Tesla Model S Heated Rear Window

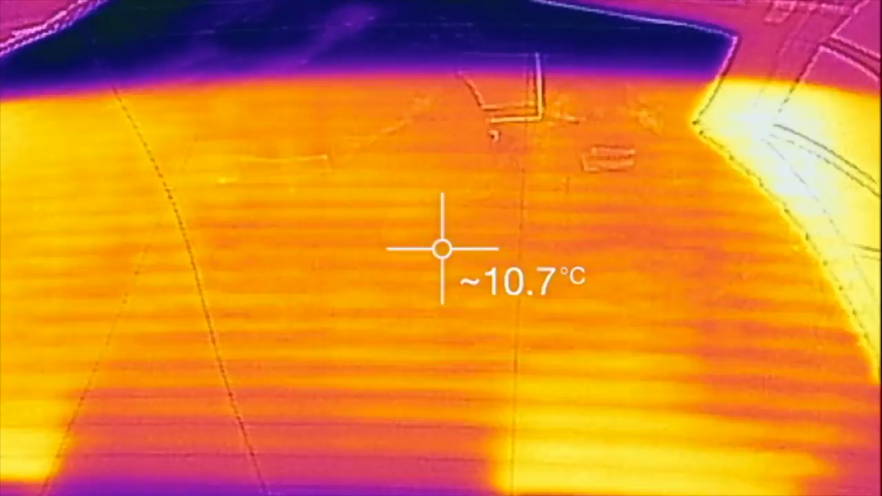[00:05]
On screen: spot 10.7°C
So I've been asked a question on Facebook about the heated rear window on the Tesla, whether all the elements actually heat up.
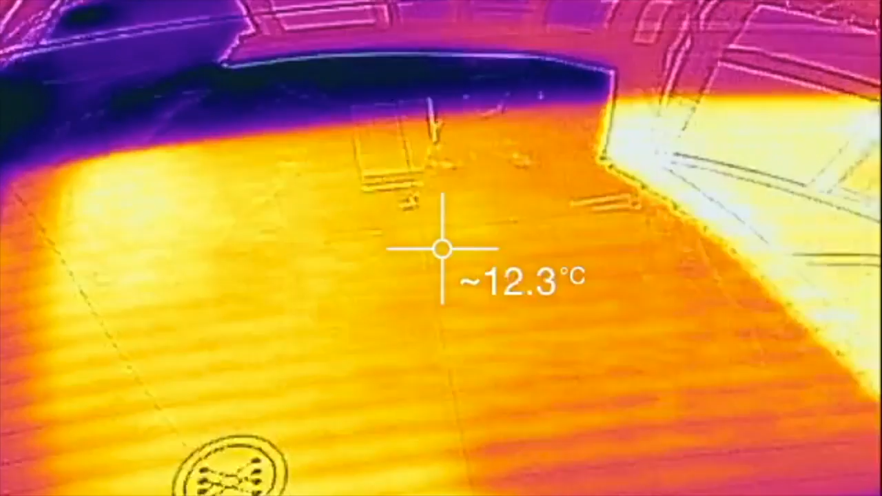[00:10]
On screen: spot 12.3°C
Well I'll put the heated rear window on for a few minutes and as you can see the elements right to the top, right to the very top are indeed heating up except,
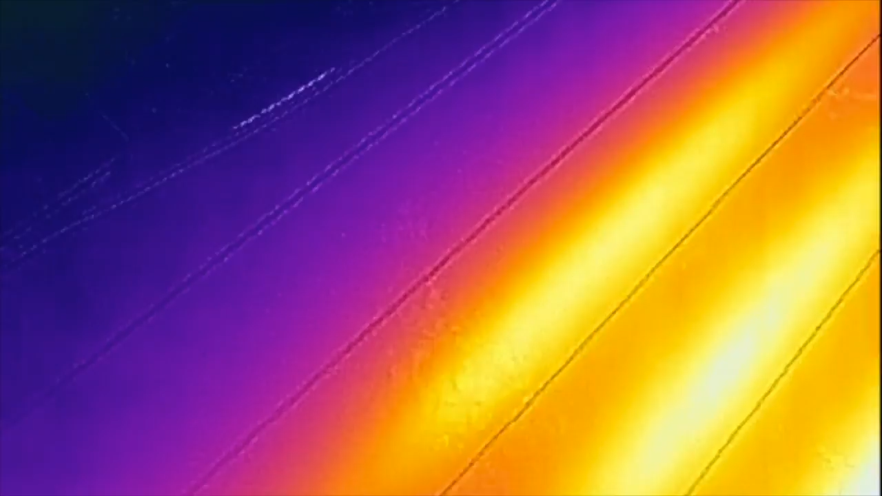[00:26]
well it's not a top element,
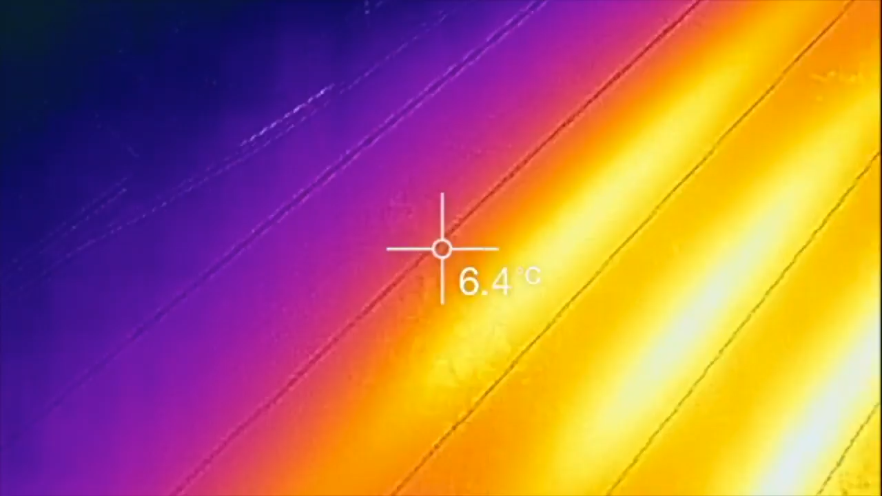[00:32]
On screen: spot 6.4°C
oh actually it looks like the last couple don't, now the last two don't.
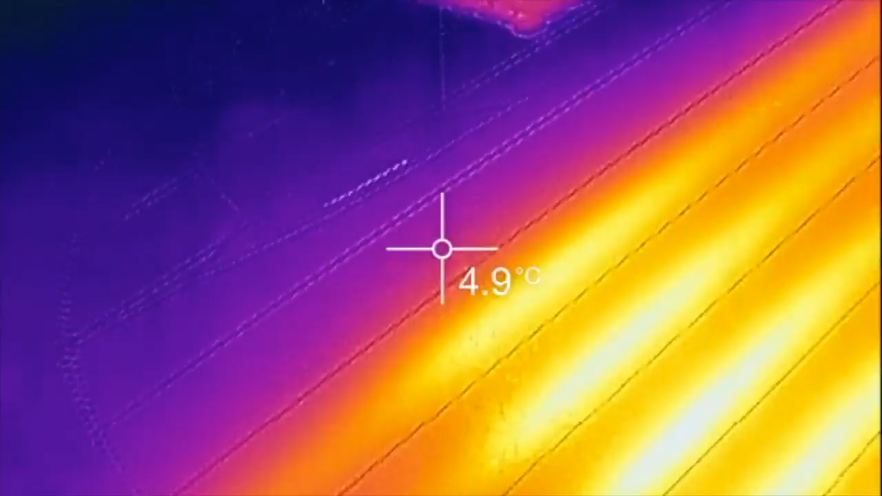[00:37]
On screen: spot 4.9°C
So I have a suspected reason for that, I think it's a very very good reason indeed.
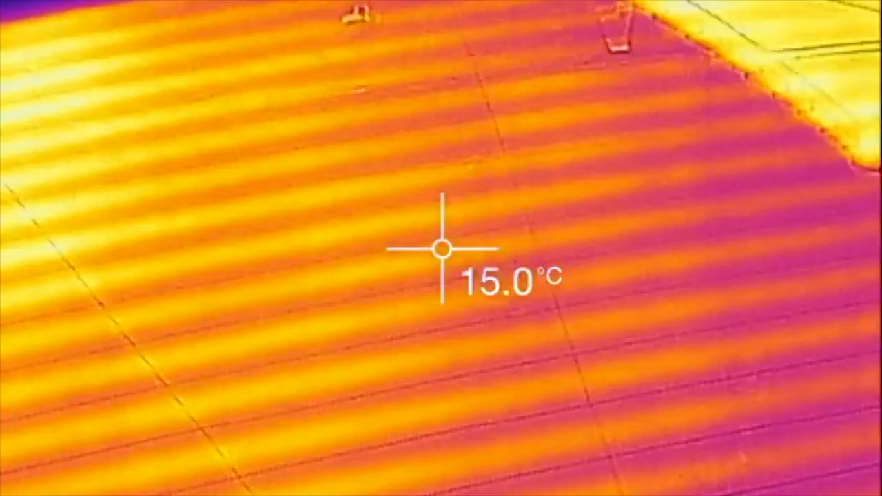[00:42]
On screen: spot 15.0°C
Let's look at the other side of these two elements that are not heating up. And you see that, there's a double element there, and there's a double element there. Well quite simply, I don't think they're heating elements, they're the radio antenna and that little
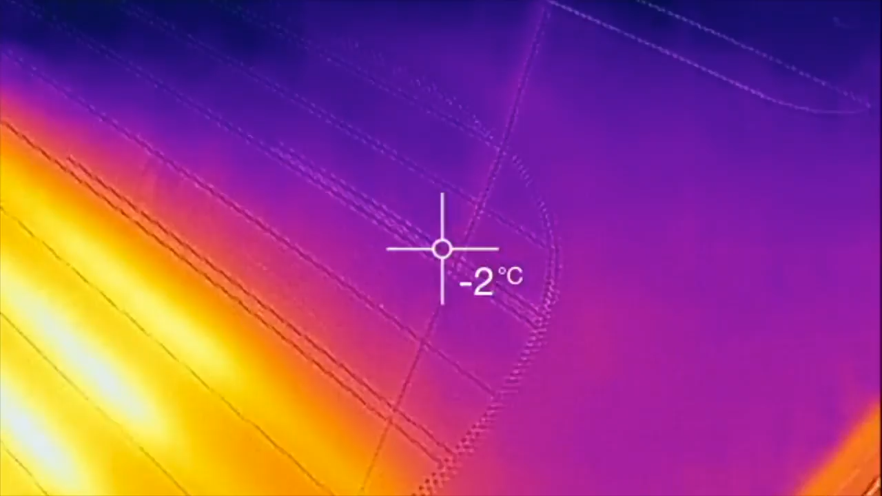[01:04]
On screen: spot -2°C
double bit is like a matching section, in fact it looks to me like it's probably a ballon. So those last few elements at the top there,
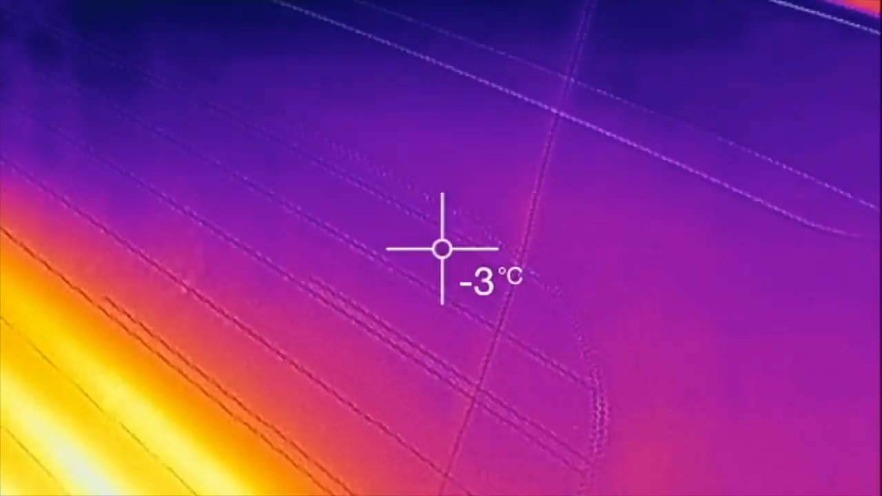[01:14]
On screen: spot -3°C
very top, one, two, three, four,
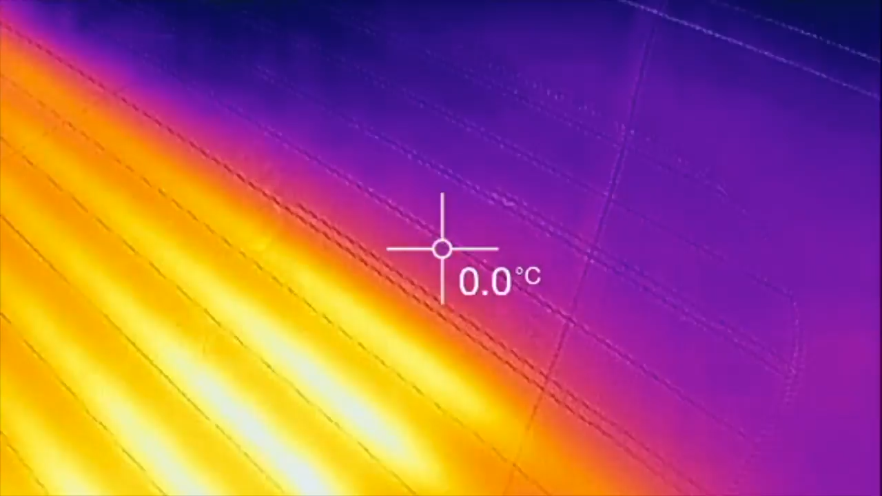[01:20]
On screen: spot 0.0°C
five, not actually heating elements, they're actually part of the FM radio antenna.
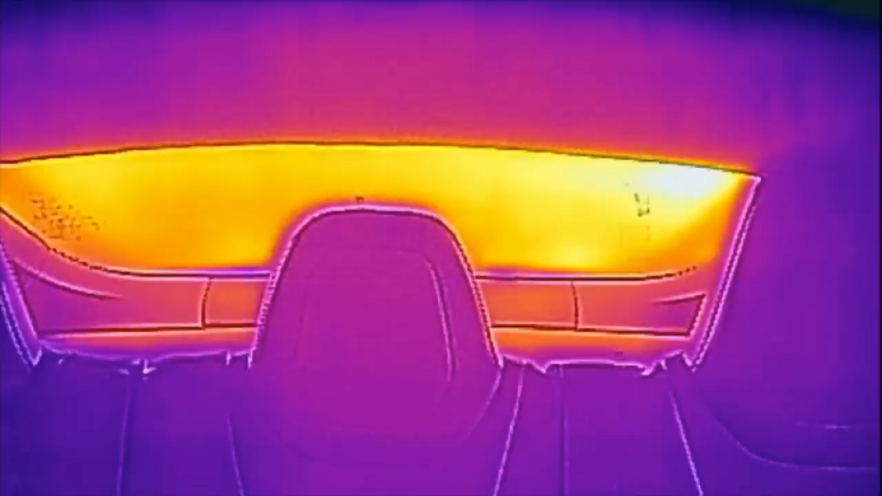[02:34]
They're above the headliner shadow, so all the elements need to heat up. And save those last few, almost certainly the FM and DAB antennas.